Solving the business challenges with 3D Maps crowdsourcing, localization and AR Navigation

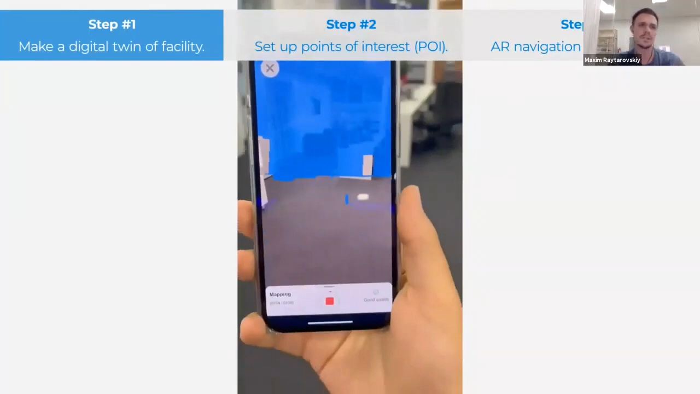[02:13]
This is the video of our working solution where you can see the whole pipeline in a nutshell.
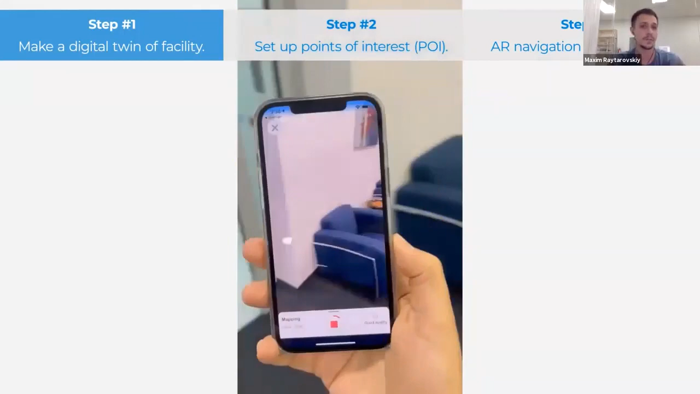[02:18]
First you create a 3D map of your building.
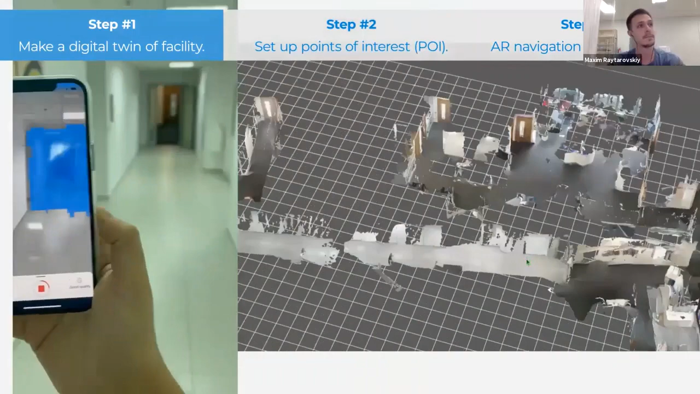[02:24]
Then you set up points of interest using our web platform.
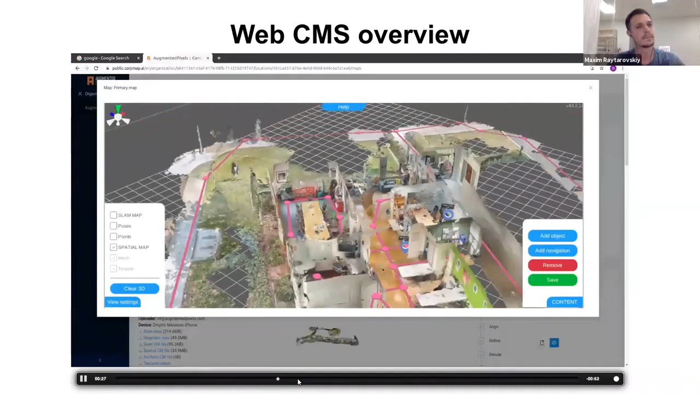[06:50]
Here you can see our office in Palo Alto.
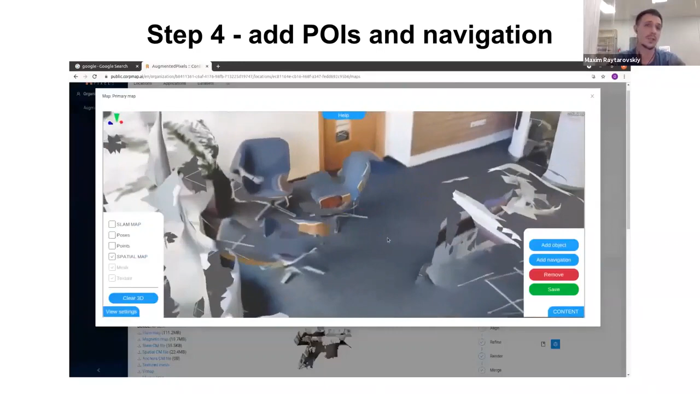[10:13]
This is a graph that is used during navigation pathfinding. Make sure it covers all your mapped spaces.
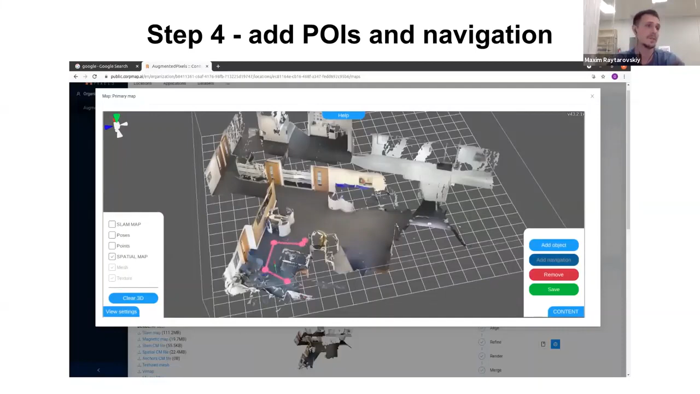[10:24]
After adding navigation, we add some points of interest and name them.
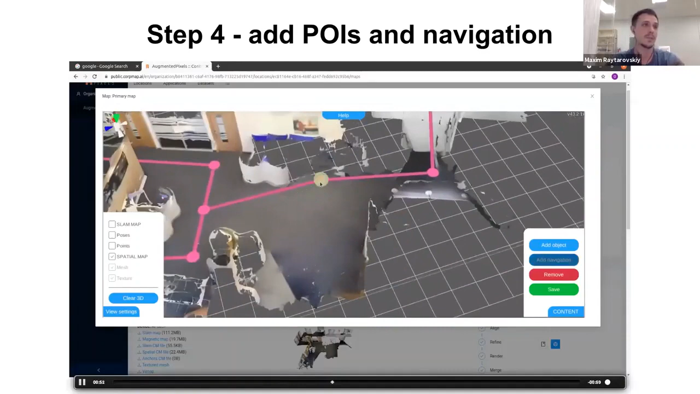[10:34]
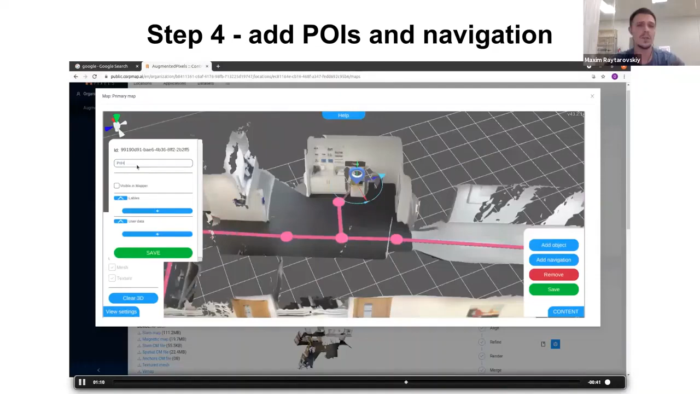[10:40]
Points of interest can be of different types. Rooms, equipment, and even an office cup.